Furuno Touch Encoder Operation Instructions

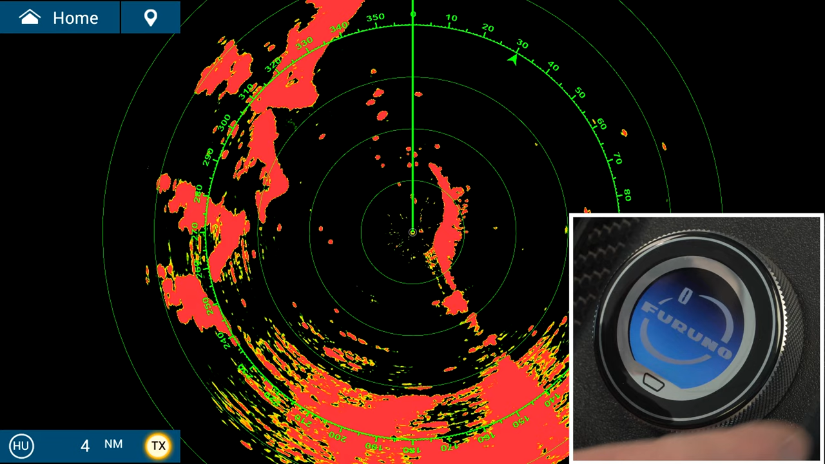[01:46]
Just like any display mode, if you want to zoom in or zoom out, you're going to use the roto key.
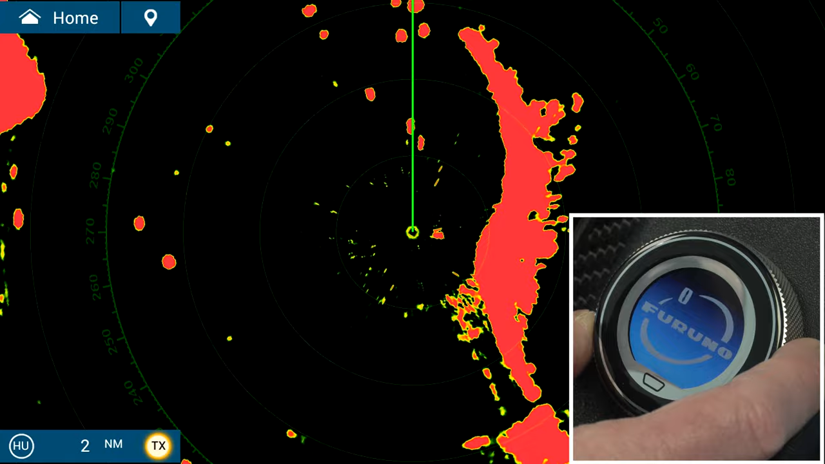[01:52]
Now I'd like to turn on my AIS targets. So I'm going to swipe up from the bottom,
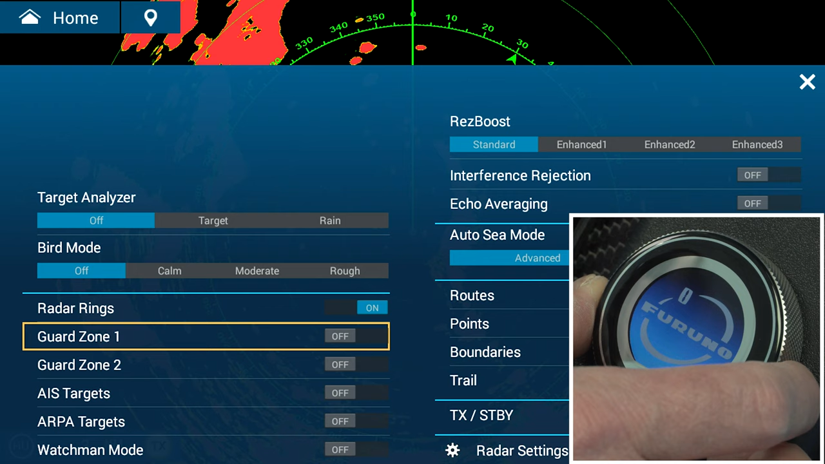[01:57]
use the roto key to select AIS targets, tap the screen to enter to turn them on.
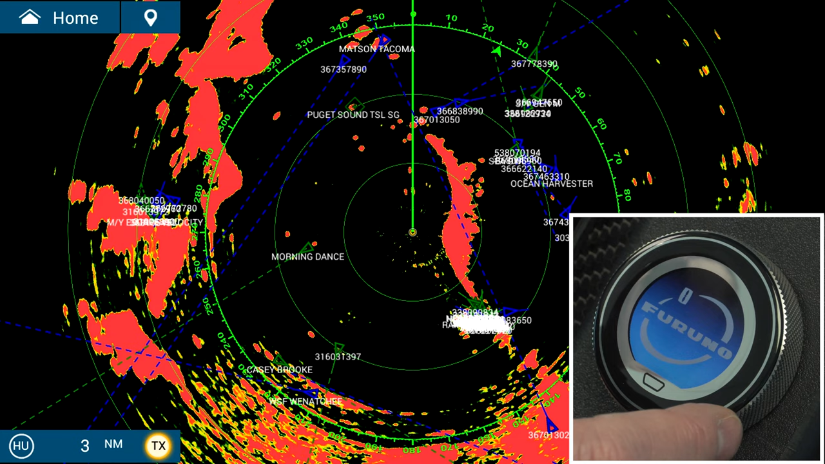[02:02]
Now you can see my AIS targets are displayed now. Now let's turn on bird mode.
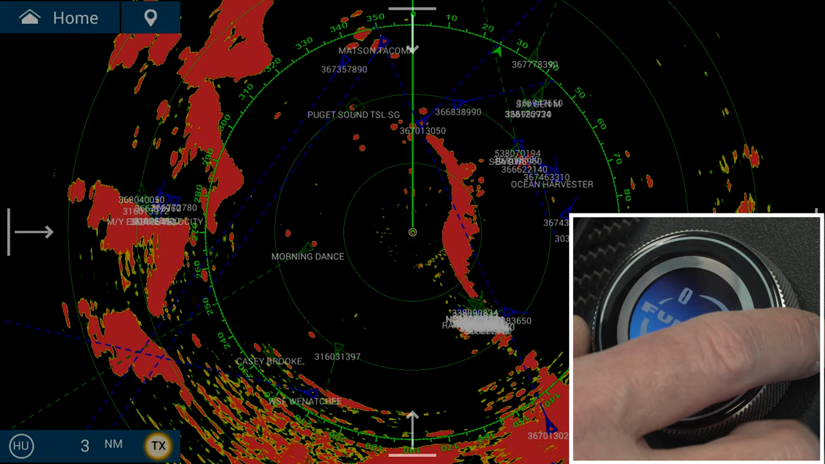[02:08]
Swipe up from the bottom, tap the screen. Let's select moderate.
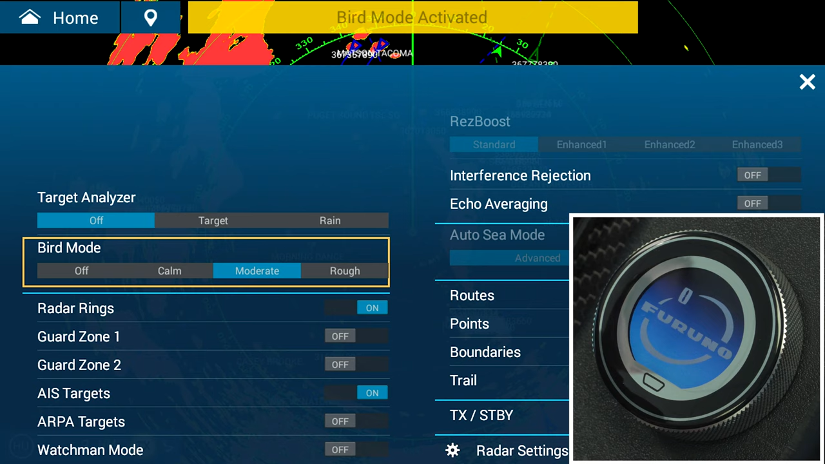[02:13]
Bird mode is now activated. Now let's go over the basic operation of the touch encoder while you're on the fish finder screen.
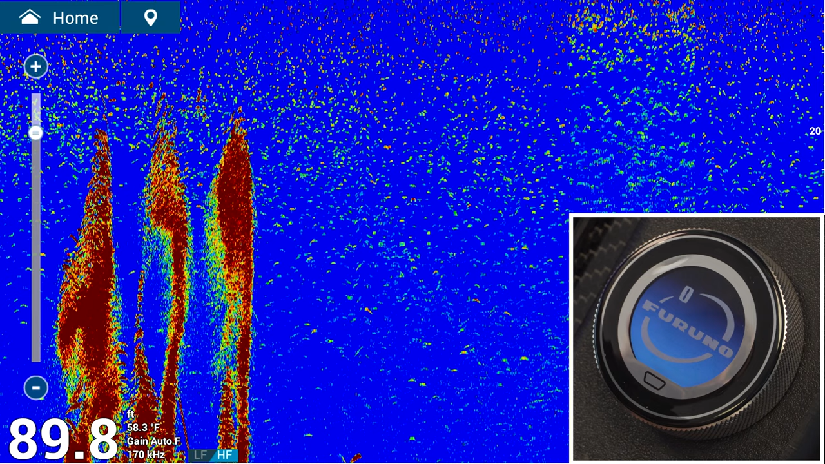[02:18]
On screen: water 58.3°F
Just like the other displays, if you want to range in or range out, you're going to use the roto key.
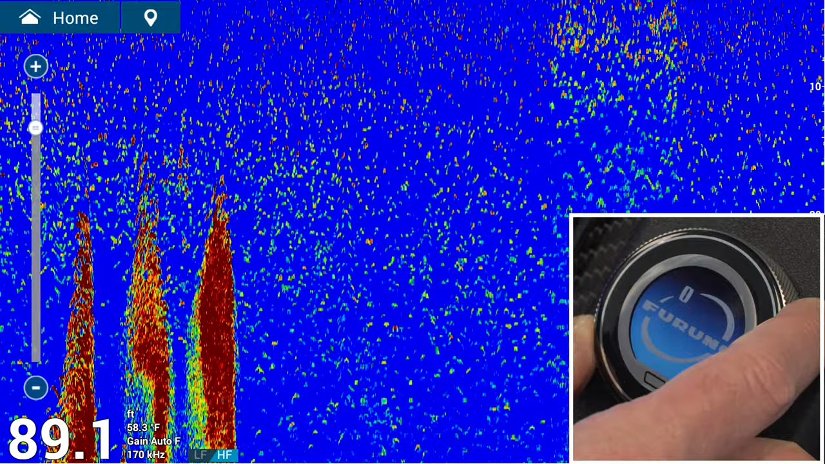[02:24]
On screen: depth 89.1 ft, water 58.3°F
If you want to change anything on the fish finder screen, you're going to bring up your swipe up menu and say I want to go from single frequency to dual frequency.
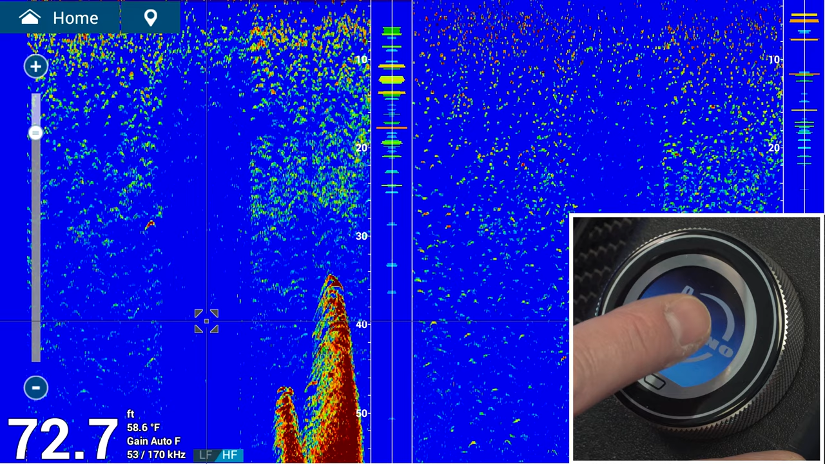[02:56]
On screen: depth 72.7 ft, water 58.6°F
If you want to set a point, you come over here, move your cursor to an area, tap on the screen. From there, you can do select new point or you can fish it.
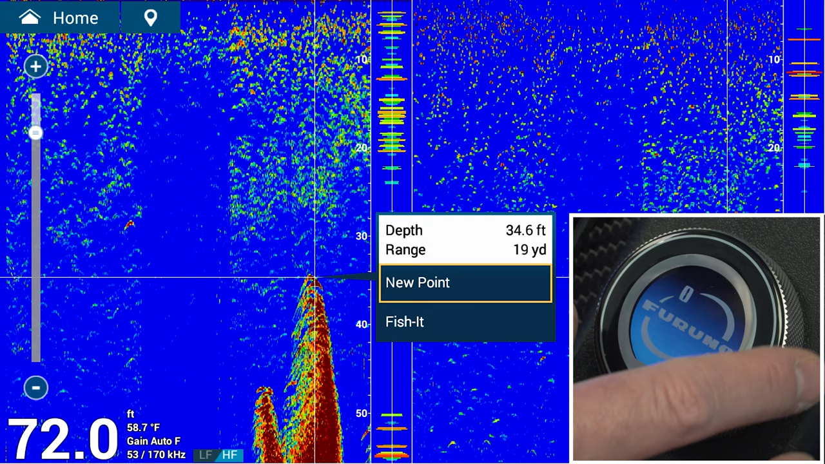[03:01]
On screen: depth 72.0 ft, water 58.7°F
Let's go over how you'd use the touch encoder to select an instrument page.
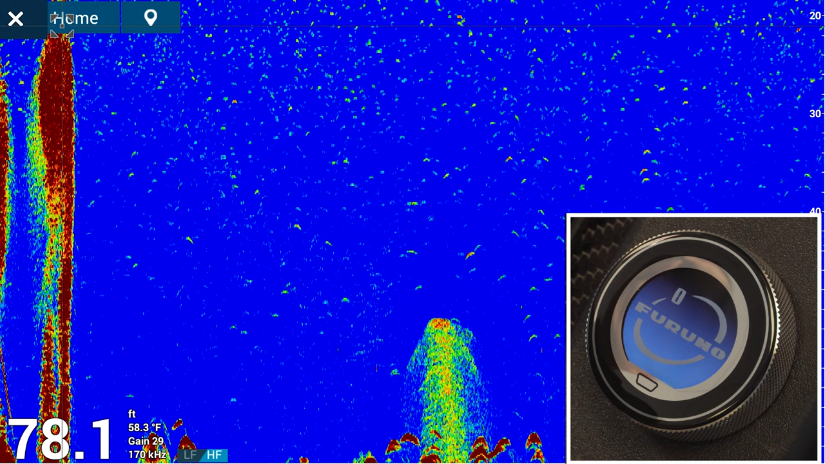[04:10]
On screen: depth 78.1 ft, water 58.3°F
So right now, if I want to adjust my gain on my sounder menu,
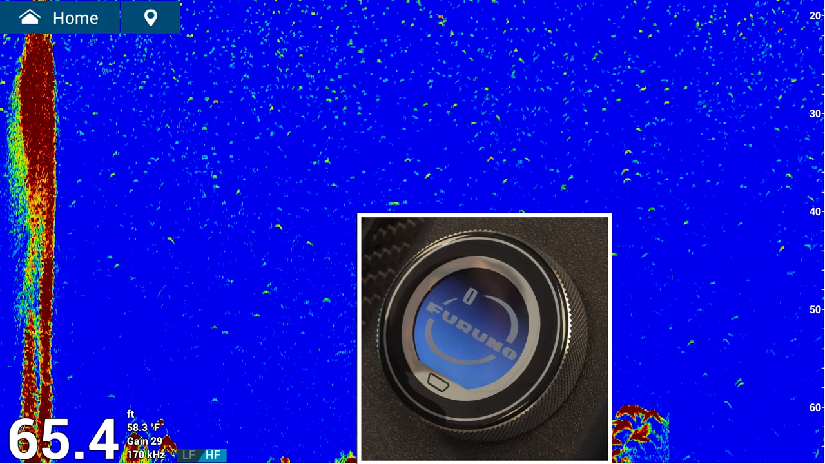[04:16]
On screen: depth 65.4 ft, water 58.3°F
I can just touch my two finger tap function. It brings up my gain for HF.
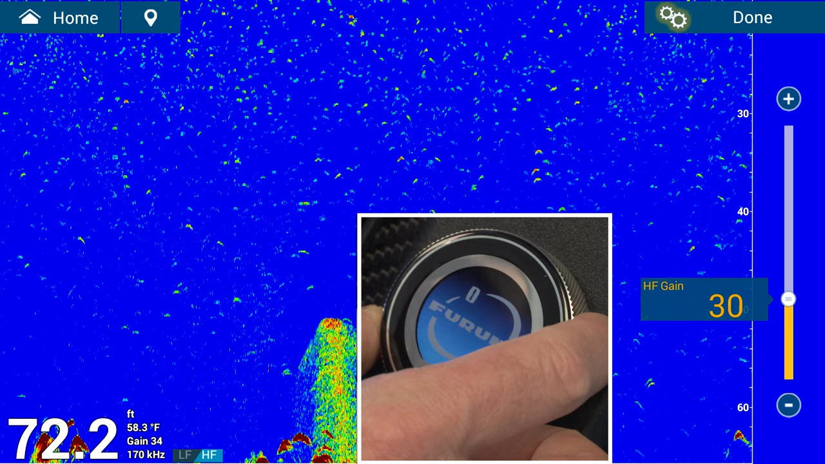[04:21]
On screen: depth 72.2 ft, water 58.3°F
Touch it again, brings up clutter. Touch it one more time, closes it out.
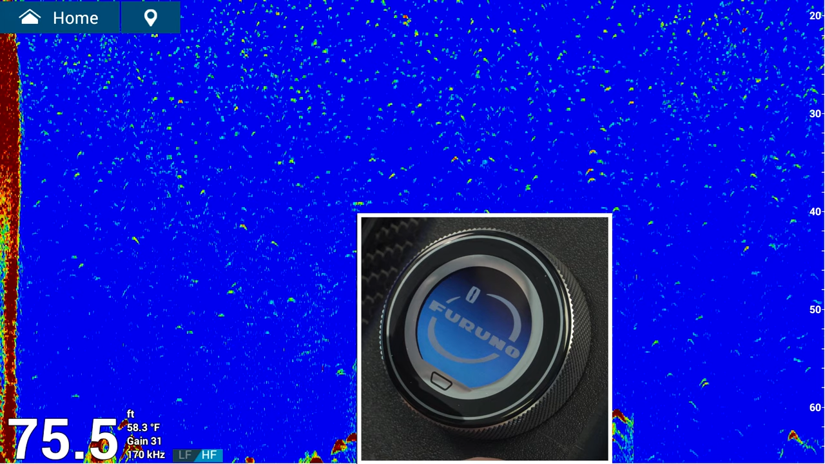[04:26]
On screen: depth 75.5 ft, water 58.3°F
Now if I had a split screen,
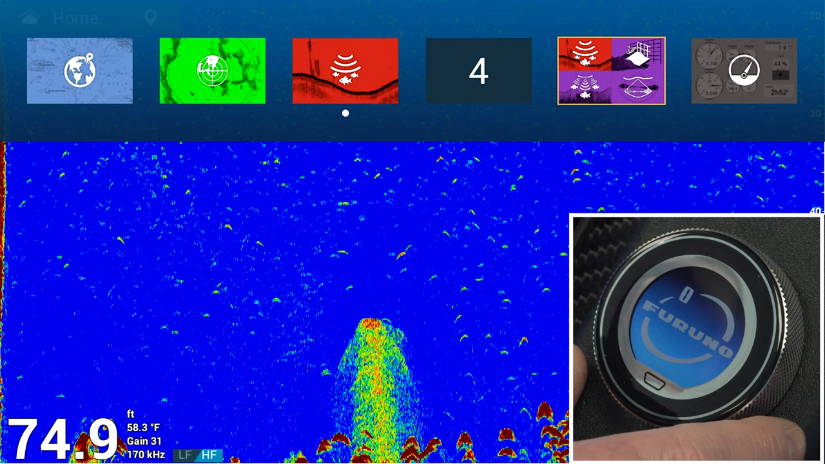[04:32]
On screen: depth 74.9 ft, water 58.3°F
I could long press and go full screen. And to close up, go back to the quarter screen, just press and hold again for long tap.
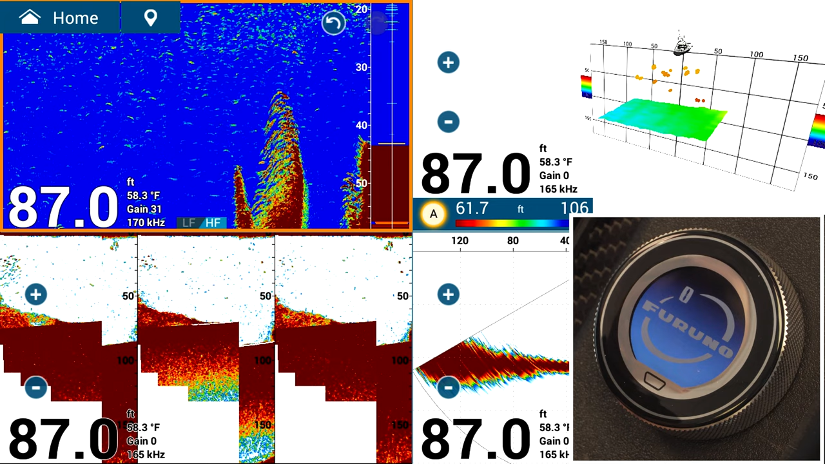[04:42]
On screen: depth 87.0 ft, water 58.3°F
If you want to expand your DFF 3D screen, move your cursor over to highlight that box. Again, long tap, full screen, long tap again, quarter screen.
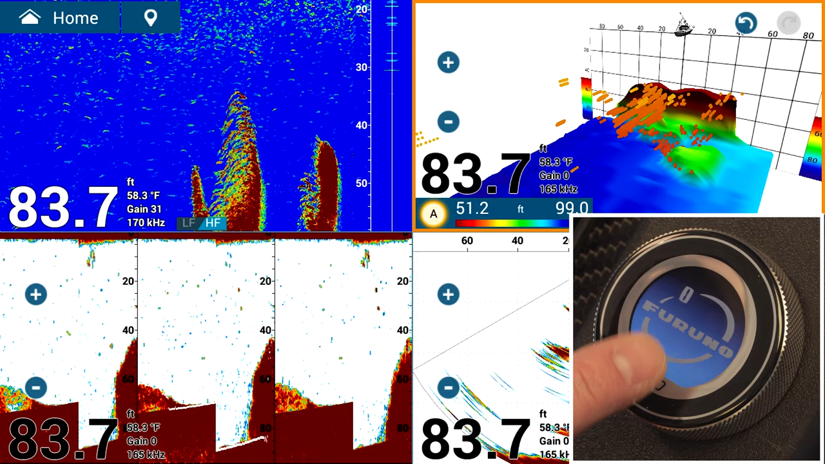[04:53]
On screen: depth 83.7 ft, water 58.3°F
Now let's go over how to create a quick page using the touch encoder.